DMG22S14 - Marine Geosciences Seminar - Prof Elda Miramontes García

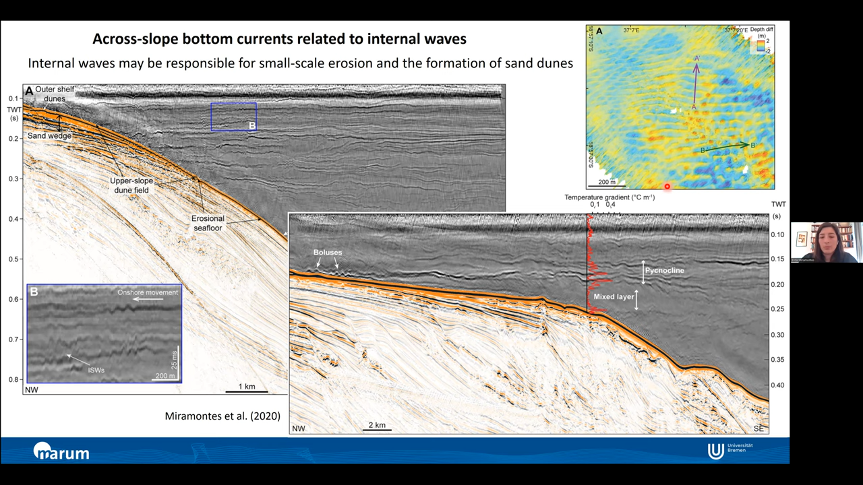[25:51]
bathymetry and these dunes are oblipped to the slope and but rather parallel to the slope indicating that we have mainly an across slope current so they cannot be formed by the general circulation that flows parallel to the slope moreover in the area we also have some a huge channel very straight and parallel to the slope that is in the middle of the upper slope is not associated to any scarment or any particular tectonic feature so this is pure sedimentary the channel in the middle of the slope so
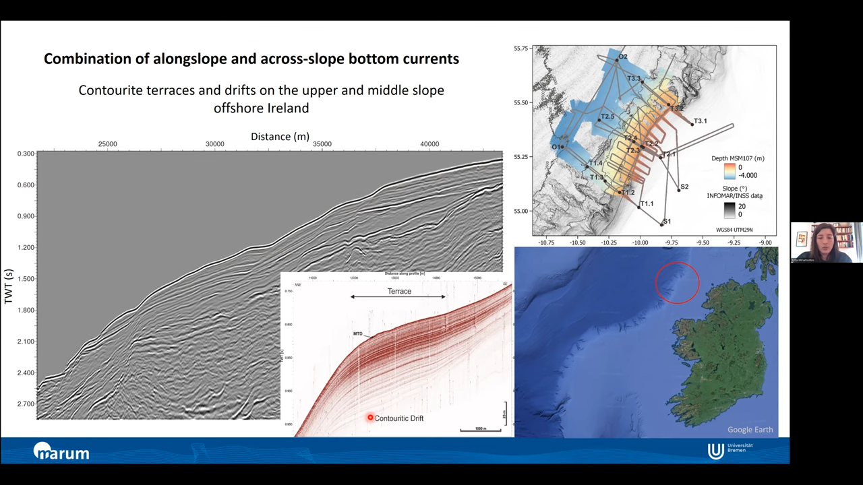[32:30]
and another one in the upper and middle slope if we look a bit more in detail you see that we have a zone with less terrace splatter and then a zone with a drift the main sedimentary body so we did also some investigations of processing the water column in the area and with the parasound that is like a sub-bottom profiler that cannot only uh measure below the seafloor but also in the water column we stayed in one of the stations here on the deeper part for one day and while we were doing
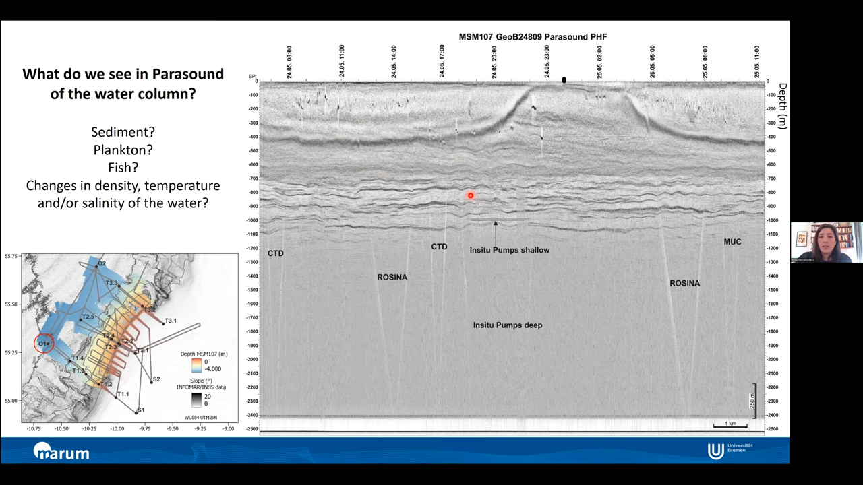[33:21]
dynamics of this sediment transport in the water columns but we need to know first what are we seeing here is it sediment is it plankton it's a fish is it changes in the density uh temperature salinity of the water so he does some uh work in progress still so we were doing one day there and this part here corresponds